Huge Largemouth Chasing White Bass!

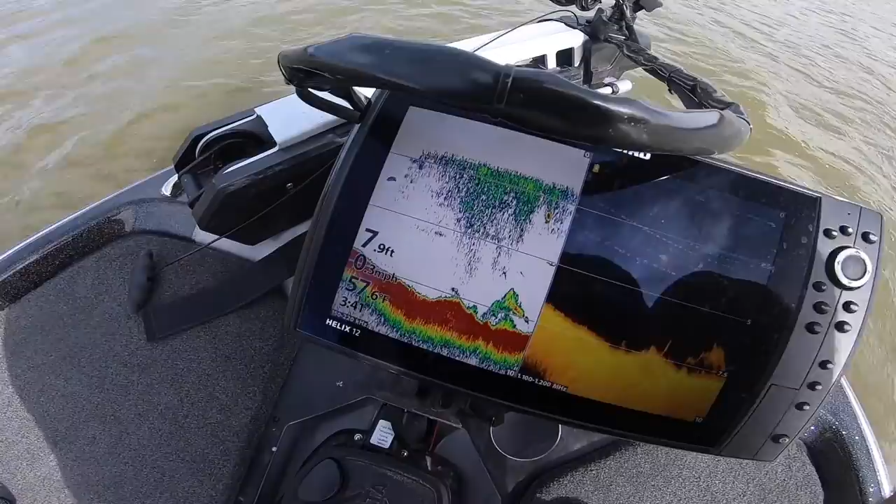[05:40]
On screen: depth 7.9 ft
We have 57.6 degrees right now. I was off by a little bit. It is pretty darn close. The bass seem to be sitting in like 10 to 12 right here.
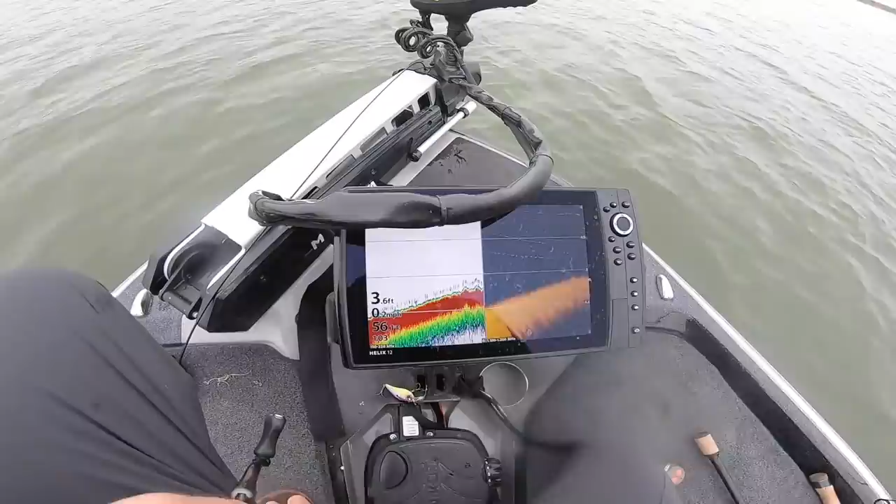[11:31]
On screen: depth 3.6 ft
If you're learning how to read electronics this is a tip for you. You see this little faint blue line right here. Let me just hit the trolling motor and move on out.
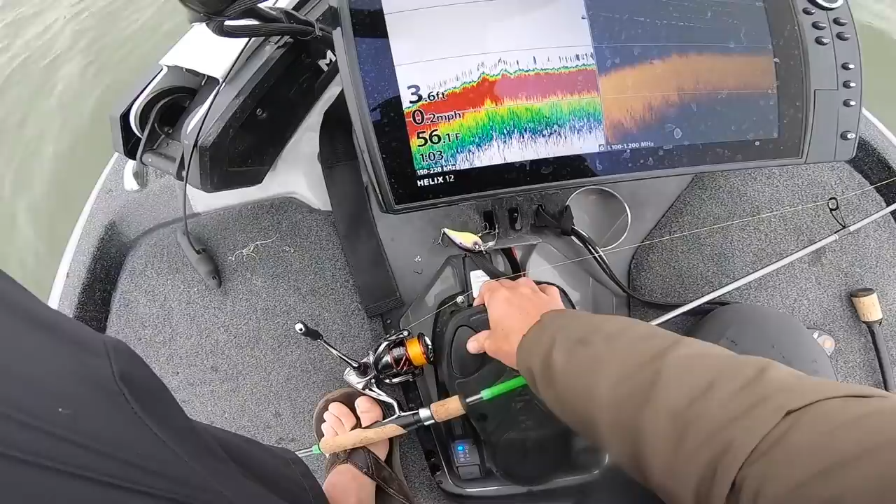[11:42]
On screen: depth 3.6 ft, water 56.1°F, speed 0.2 mph
I want to show you. That little faint line right there is just little little bits of grass. And a hard bottom is going to look just way more crisp. So when you see like the soft and it's it's this little bit of of reading. And a red is like a heavy signature goes all the way down to blue. Blue is like it's very light.
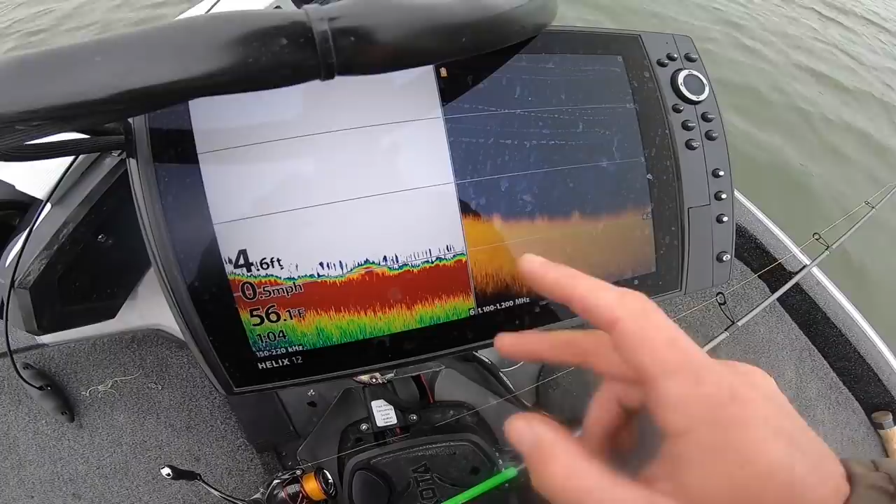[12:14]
On screen: water 56.1°F, speed 0.5 mph
So you know I've got it on split imaging right here. But this just regular 2D. If you're seeing this.